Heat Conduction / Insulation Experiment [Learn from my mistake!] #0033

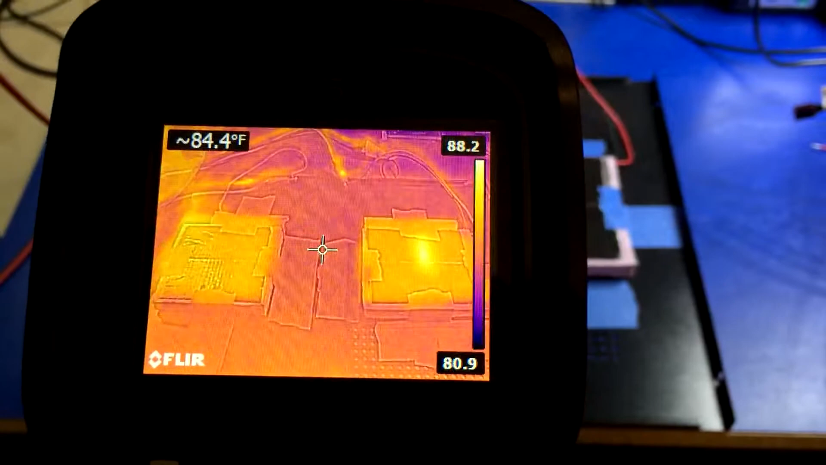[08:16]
On screen: spot 84.4°F
on the right side is getting hot for some reason at the center and there's no hole in the center I promise you there's no holes there's no screws or anything it's solid piece of foam all the way through they're both being driven by the same peltier at the same voltage and current as you can see
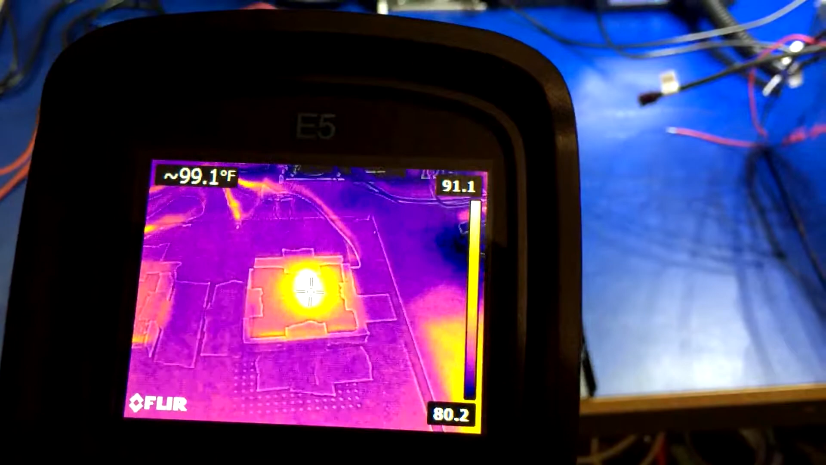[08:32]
On screen: spot 99.1°F
the left one is staying cool because it's insulation and that's what the insulation does it's doing its job but on the right side the top is getting extremely hot so hot that it's actually showing up white like which is at the top of the scale and I mean this has only been on for mere seconds so can you guess what the difference is between the left two it's uh the materials are all 100 identical same
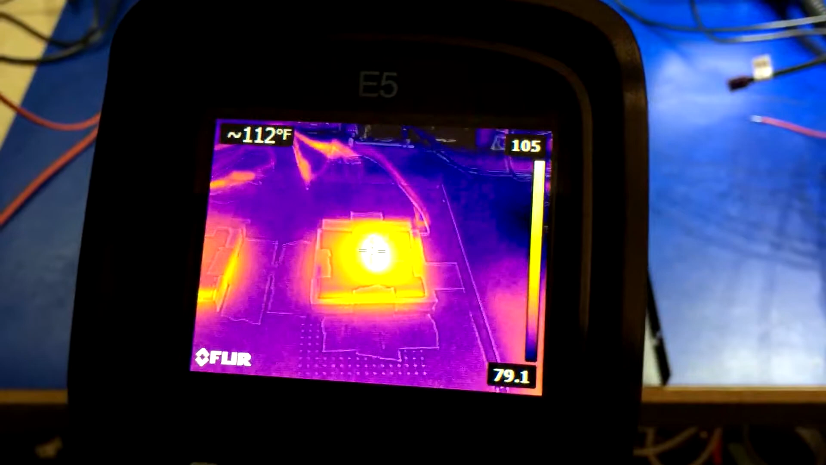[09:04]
On screen: spot 112°F
foam cut from the same sheet same tape from the same rolls the left side you can start to see that a little
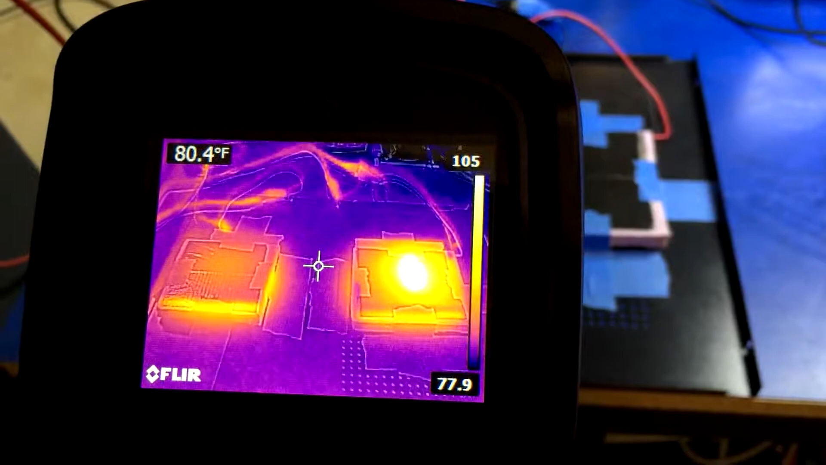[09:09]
On screen: spot 80.4°F
bit of heat starting to saturate through the foam but not very much and that's because foam is really insulating and that's it's doing its job great slight oversight on the right side is uh causing heat
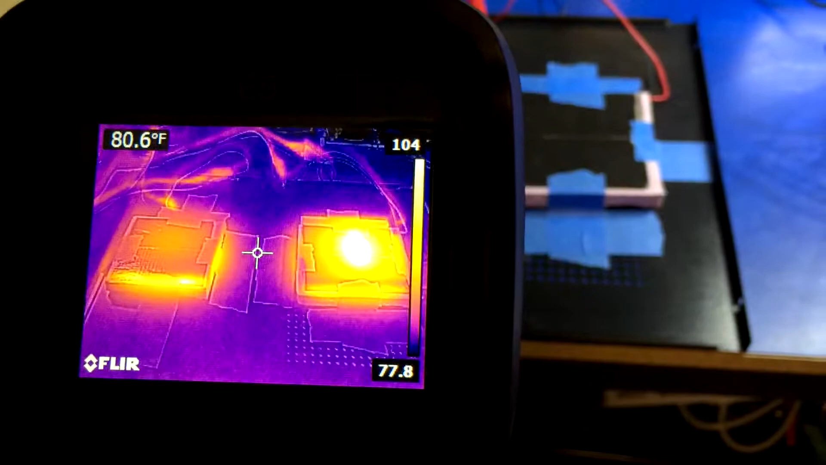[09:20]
On screen: spot 80.6°F
to uh soak through to the other side and I'm sure it's pretty obvious you guys have probably already figured it out but uh let's take a look okay so I